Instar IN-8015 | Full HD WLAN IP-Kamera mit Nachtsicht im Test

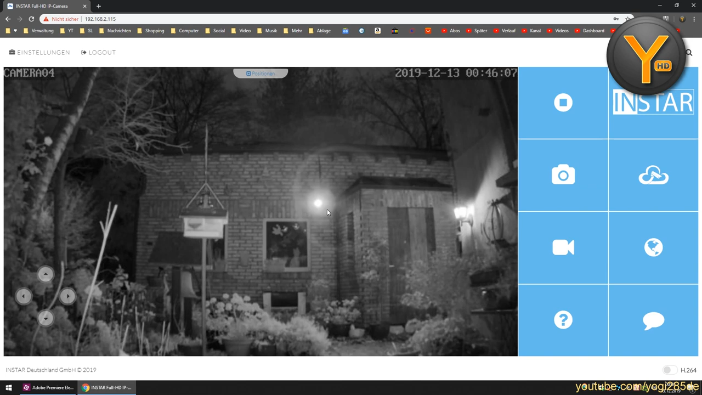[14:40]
Wir sehen sich hier einige Pflanzen im Video bewegen. Ich habe die Kamera, wie ihr sehen könnt, in der Zwischenzeit an einen anderen Ort verfrachtet.
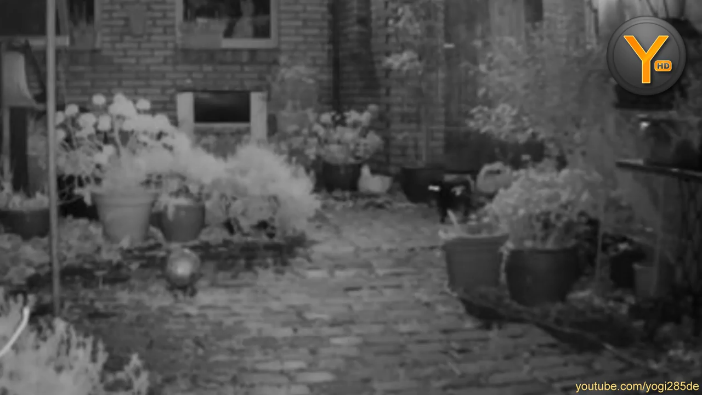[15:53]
Das passt gut. Da können wir direkt hier auch mal das Bewegt-Bild testen. Auf jeden Fall Videoaufzeichnungen aus dieser Web-Oberfläche heraus. Hier offensichtlich nur auf die verbaute SD-Karte und nicht etwa jetzt hier auf meinen PC. Ja, die anderen Schaltflächen hier sind nicht wirklich wichtig. Ansonsten gibt es hier auch nichts mehr.
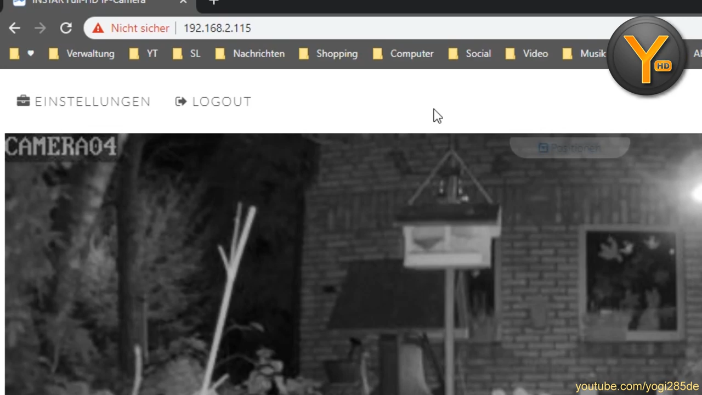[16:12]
Außer oben links die Einstellungen und unten rechts den Button H.264.
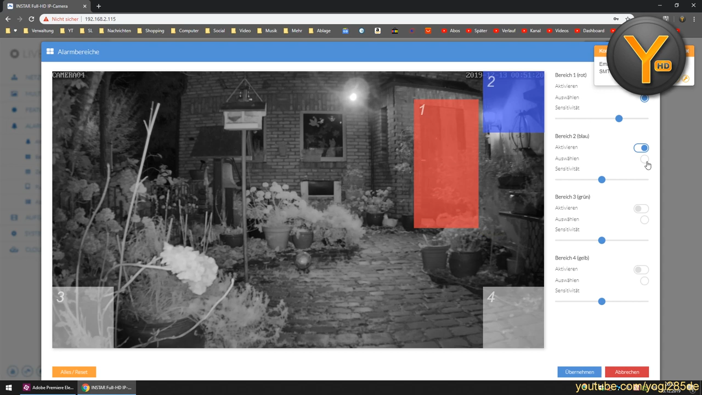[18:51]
Davon kann ich bis zu vier Bereiche festlegen. Den zweiten Bereich, den würde ich jetzt hier zum Beispiel aktivieren, der ist blau. Ne, jetzt habe ich den ersten aus Versehen wieder verzogen. Ich wollte den zweiten nehmen. Achso, den muss ich hier erst auswählen. So, jetzt kann ich den nehmen, beziehungsweise kann den neu ziehen, zum Beispiel auf das Fenster oder den Bereich vorm Fenster hier. Wenn jetzt vorm Fenster jemand langläuft, dann wird in Bereich 2 Alarm ausgelöst.
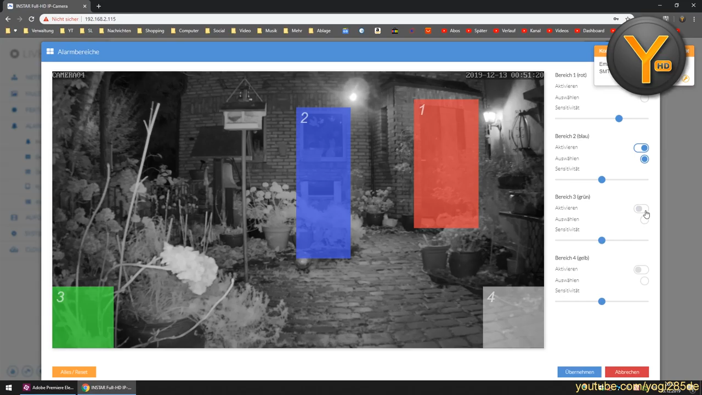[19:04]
Das gleiche können wir hier nochmal mit Bereich 3 und Bereich 4 machen. Mache ich jetzt aber nicht, da ich mal denke, dass ihr das Prinzip verstanden habt.
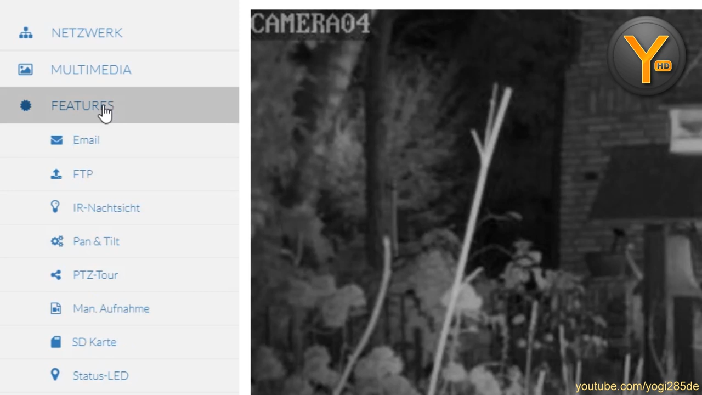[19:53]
Hier können wir jetzt nämlich die ganzen gerade genutzten Features bei Alarmauslösung zum Beispiel tiefer konfigurieren.
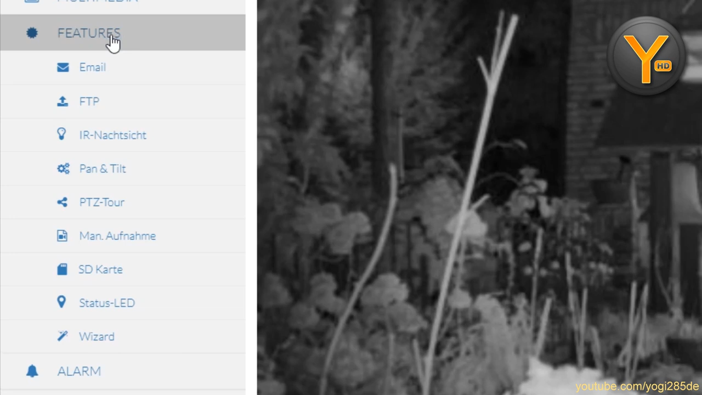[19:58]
Das müssen wir auch, wenn wir die benutzen wollen. Zum Beispiel für den E-Mail-Versand würden wir dann hier unsere Absenderdaten eintragen.
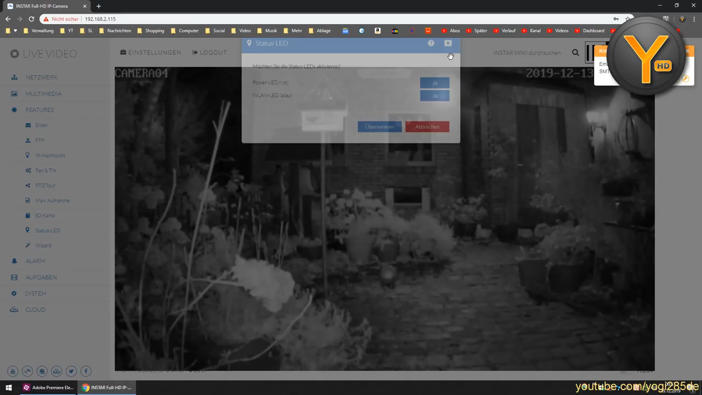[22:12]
Und ja, ansonsten gibt es hier in der Kategorie Features nicht mehr wirklich was Interessantes.
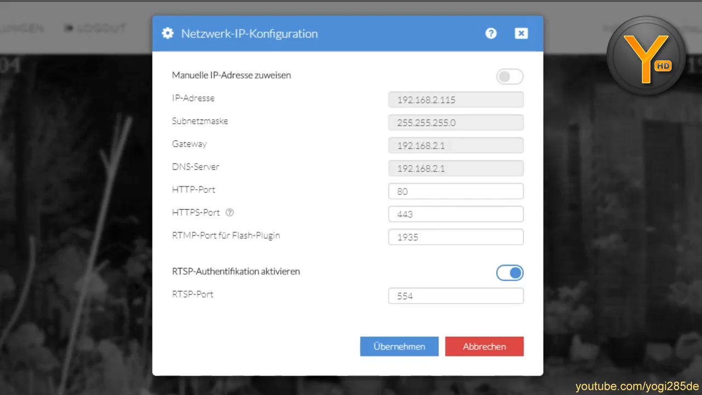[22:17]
In der Kategorie Netzwerk können wir natürlich wieder hier die IP-Adresse festlegen. Das konnten wir ja gerade schon im Ersteinrichtungsassistenten.
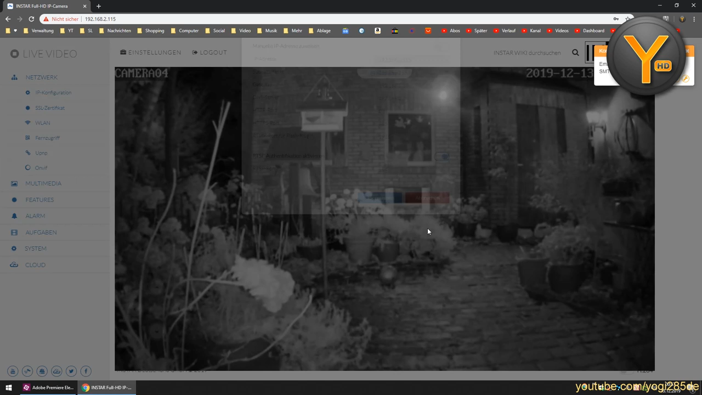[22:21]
Außerdem den WLAN-Zugang und auch den Fernzugriff,
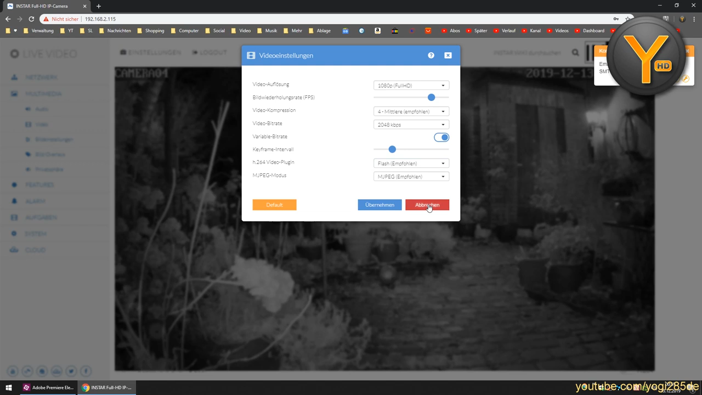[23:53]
Beides kommt für mich nicht in Frage, deswegen bleibe ich hier bei der MJPEG-Live-Ansicht. Was haben wir bei Bildeinstellungen? Wahrscheinlich Helligkeit, Kontrast und sowas. Ja, ganz genau.
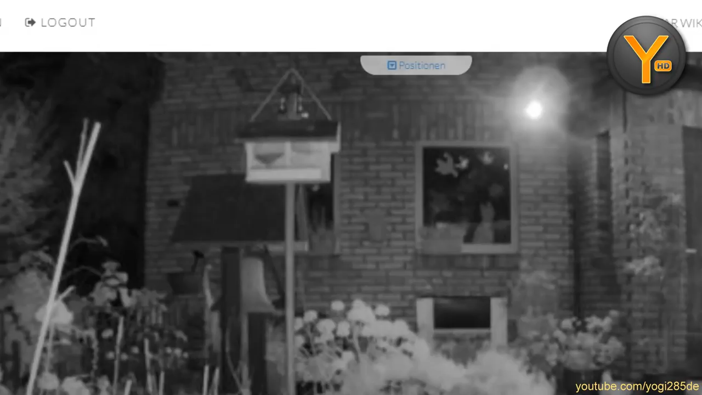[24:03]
Ein paar Farbkorrekturen kann man da vornehmen. Außerdem können wir hier oben links irgendwas ins Bild schreiben. Kamera 04, da steht der Kameraname jetzt ganz einfach. Ihr seht es ja hier oben links im Bild. Privatsphäre, da können wir wahrscheinlich Bereiche schwärzen, zum Beispiel den Schwärzungsbereich 1. Den könnte ich jetzt hier auf dem rechten Fenster ziehen.
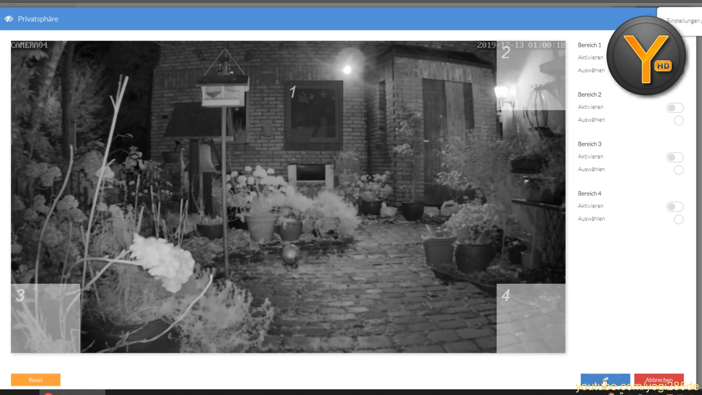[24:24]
Wenn ich das Ganze jetzt übernehme, dann sollten wir in der Live-Ansicht gleich genau diesen Bereich ausgeschwärzt sehen, wenn wir zum Beispiel öffentliche Bereiche mit drauf haben auf dem Kamerabild oder andere Grundstücke, die nicht uns gehören, die wir aus rechtlichen Gründen nicht mitfilmen dürfen.
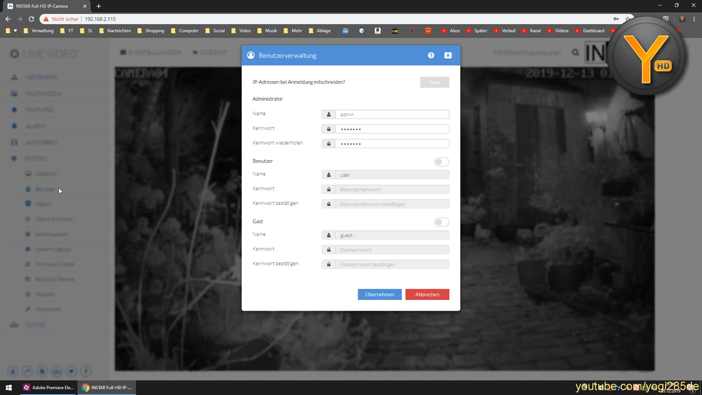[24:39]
Wir können natürlich auch zusätzliche Benutzer anlegen, zum Beispiel einen normalen User. Den würde ich auf jeden Fall aktivieren, wenn ihr Zugriff auf die Kamera gestatten wollt aus eurem Netzwerk,